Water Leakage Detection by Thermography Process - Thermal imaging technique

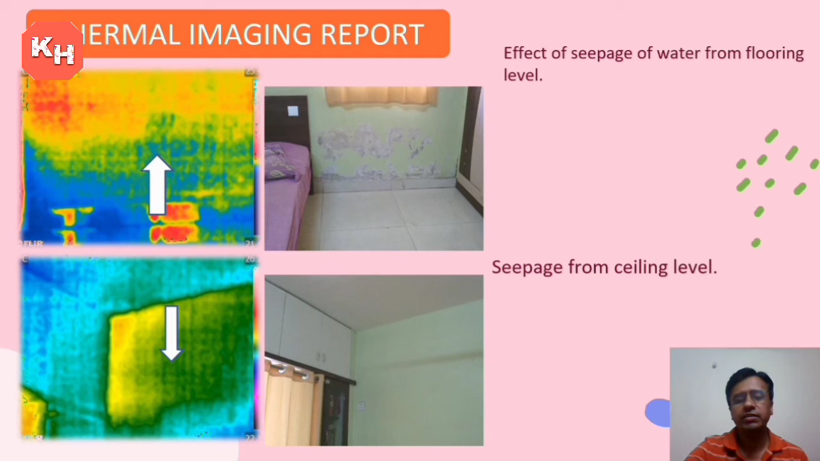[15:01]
ये ऊपर से डाउनवर्ड फ्लो दिख रहा है।
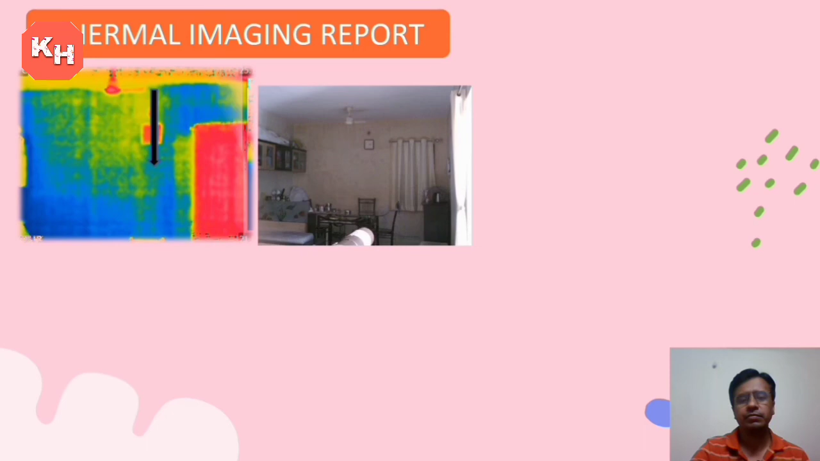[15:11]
ये अभी किचन का देख रहे हैं, मेनली ऐसा ही सेम ऊपर से नीचे तक फ्लो दिख रहा है।
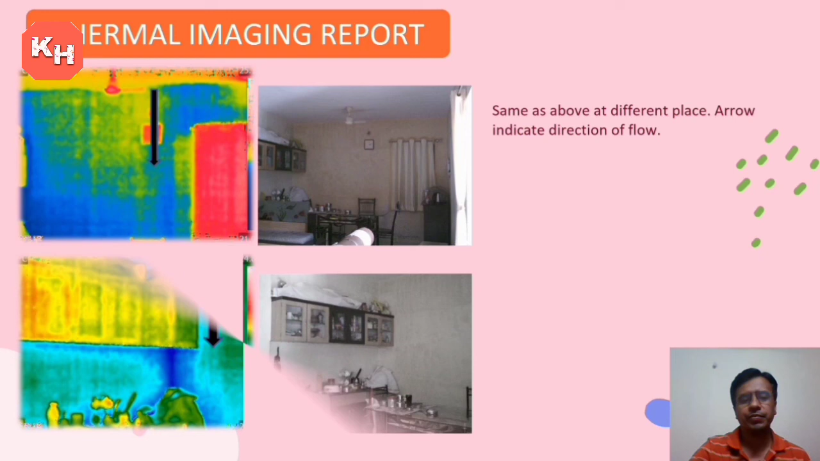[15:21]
और ये भी सेम ऊपर से नीचे तक फ्लो दिख रहा है और अलग एरिया है।
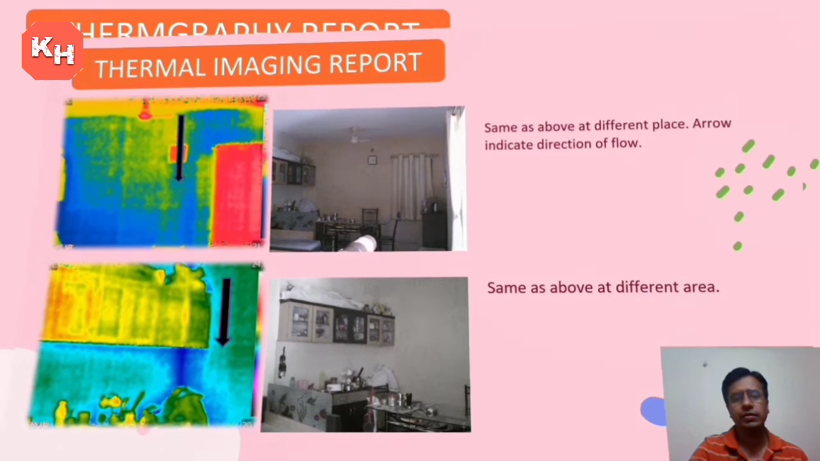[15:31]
अभी ये रिपोर्ट है, इसमें रिपोर्ट में क्लियर मेंशन किया गया है कि लार्ज अमाउंट ऑफ लीकेजेस वर ऑब्जर्व्ड एट सीलिंग लेवल ऑफ फ्लैट।